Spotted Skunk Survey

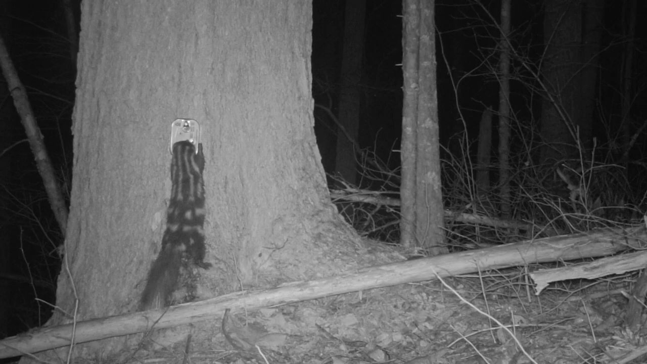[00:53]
trap sites are chosen is random so that we are not biasing where we think these critters will occur and wherever we're getting hits on cameras that's where we're going to focus our physical trapping.
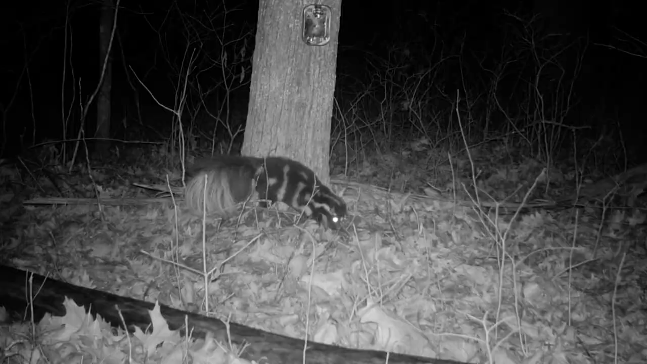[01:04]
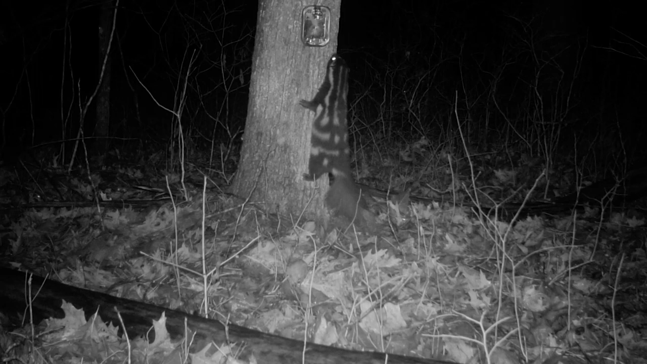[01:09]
So one unique thing that separates the spotted skunk from the striped skunk is that they can climb trees.